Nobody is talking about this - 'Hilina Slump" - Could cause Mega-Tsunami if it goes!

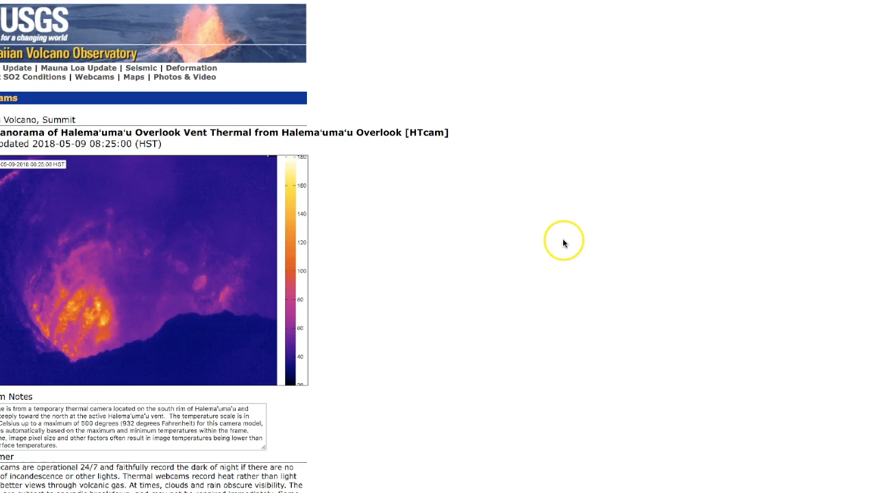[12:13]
The webcam looking down into the summit of the Kilauea volcano, where there is no lava present. And keep in mind, the summit of the volcano is just over 4,000 feet. So, for that to go completely down, it's got a long way to go.